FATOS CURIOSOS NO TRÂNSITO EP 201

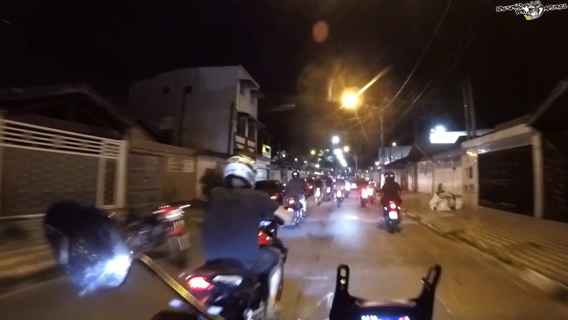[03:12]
Ô, oh, eu não vi onde ele estava. Vai, vamos na frente pra. Vocês não viram nessa rua? Ah.
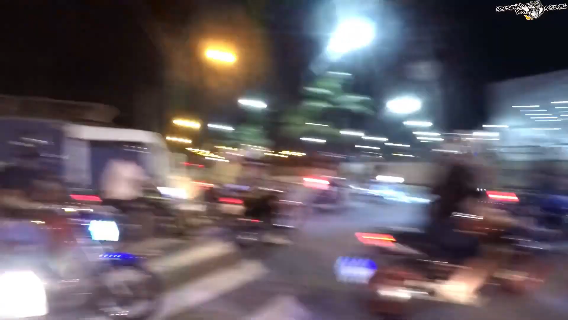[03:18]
Vixe, agora é fuga!
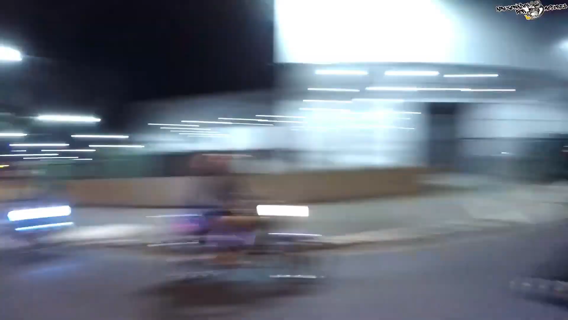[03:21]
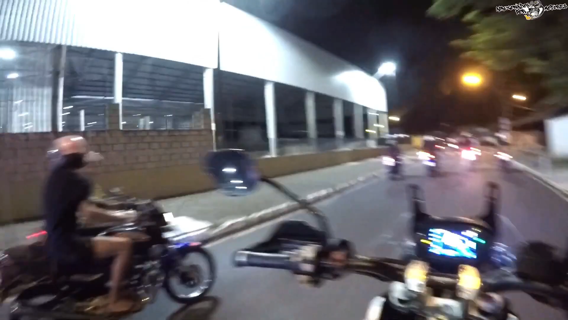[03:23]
Agora é fuga! Agora é fuga!
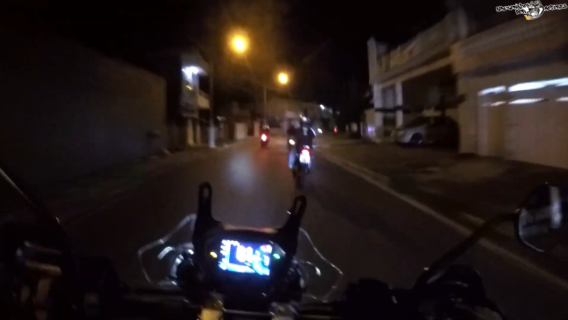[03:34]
Cada um por si! Agora o bagulho ficou louco.
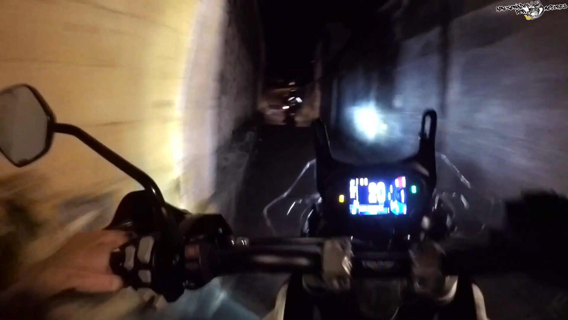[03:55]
Olha a quebrada. Caralho, agora não.